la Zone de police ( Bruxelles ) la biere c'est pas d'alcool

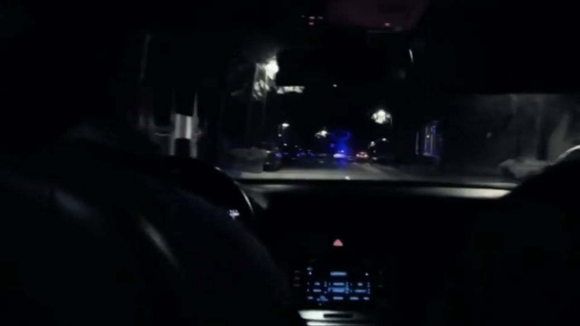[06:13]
L'agent Adima Afad et l'inspecteur principal Régis Salard patrouillent dans une voiture banalisée.
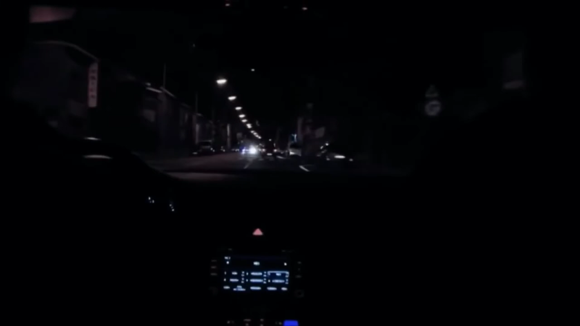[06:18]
Ils sont affectés au service circulation de la ville et ils circulent partout, même dans les petites rues tranquilles.